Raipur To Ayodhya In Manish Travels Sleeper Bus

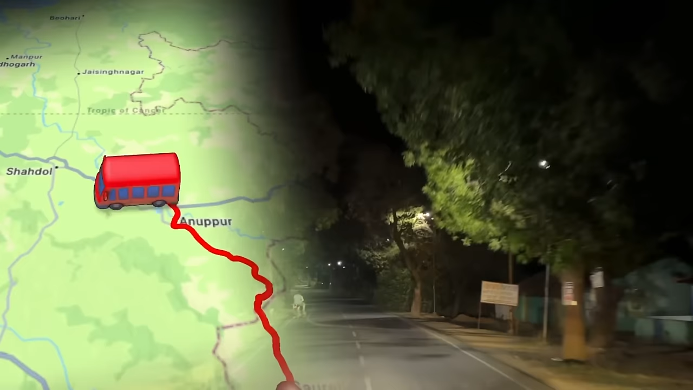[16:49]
को और आगे बढ़ रही होती है गोविंदगढ़ की तरफ।